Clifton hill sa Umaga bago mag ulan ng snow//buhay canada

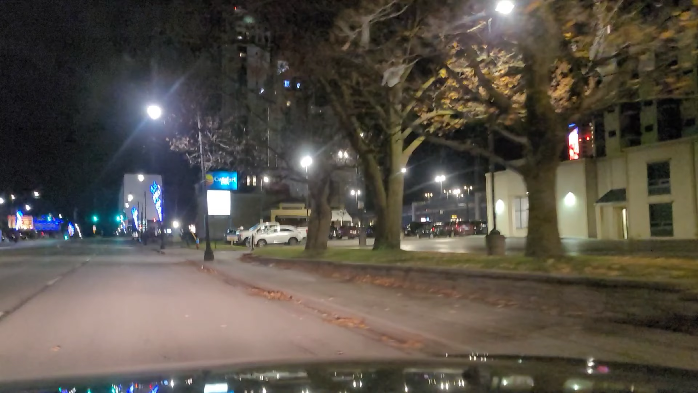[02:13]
ito yung daanan natin guys tingin na daanan ko parati kapag ka umuwi ako
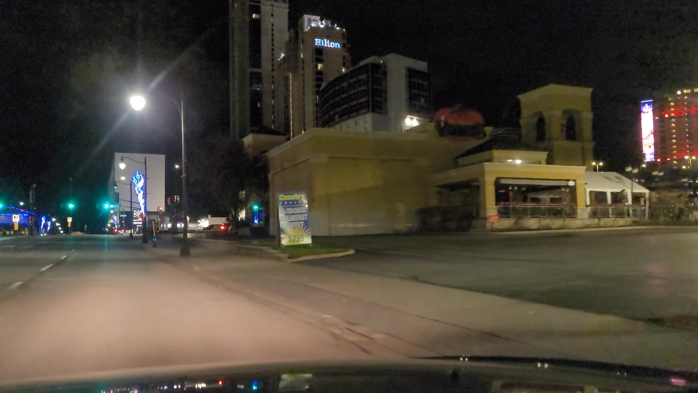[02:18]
ayan so
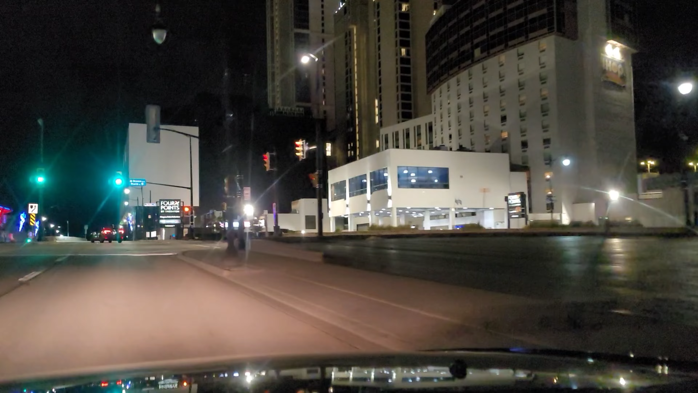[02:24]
dadaan ko kayo ngayon sa inyo guys sa Clifton Hill so
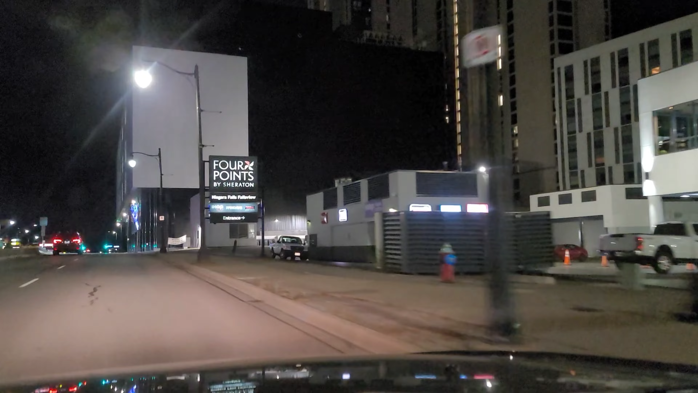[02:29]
tingnan natin kung buhay na buhay ang Clifton Hill ngayon dito sa Niagara Falls kasi taglamig na eh
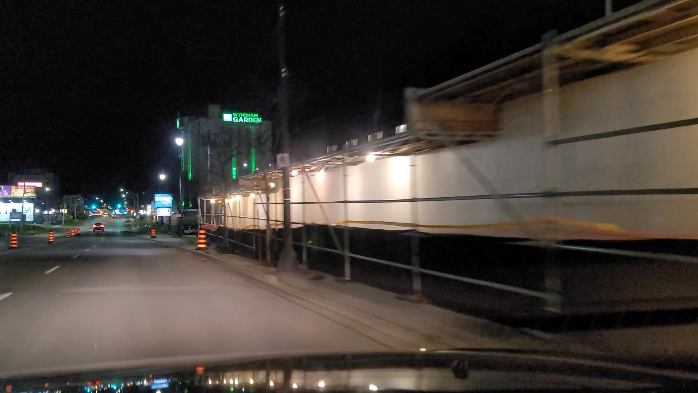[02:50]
pumapasok ayan tingin tingin lang
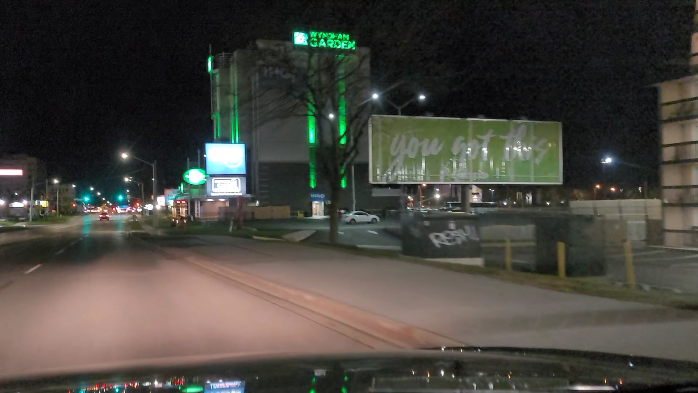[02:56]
ayan so 5.30 in the morning madilim pa kasi nga ano
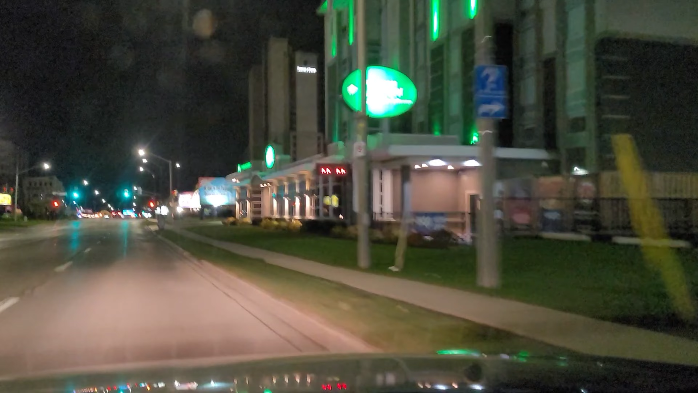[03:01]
na dito winter buti walang snow ngayong araw na to